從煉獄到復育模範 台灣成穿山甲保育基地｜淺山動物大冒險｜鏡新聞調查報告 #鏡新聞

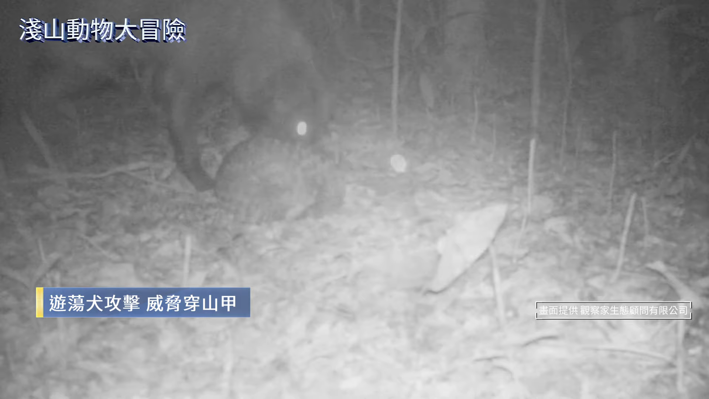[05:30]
穿山甲下的蜷缩成一团大狗拼命啃咬遇上游荡犬只的穿山甲下场飞死即生
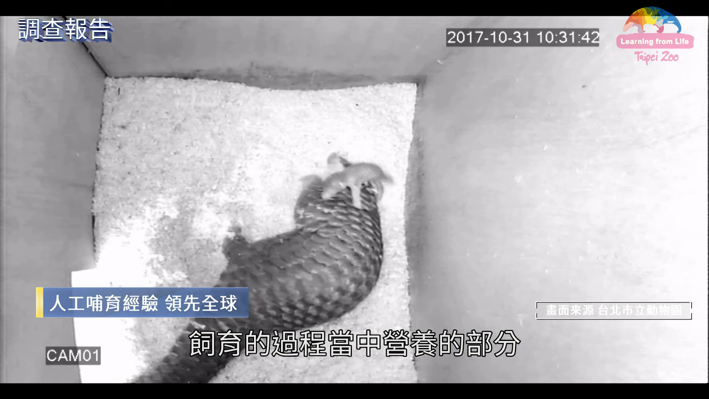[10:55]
营养的部分穷无和悟空好好长大了他们为人工捕育技术建立关键的经验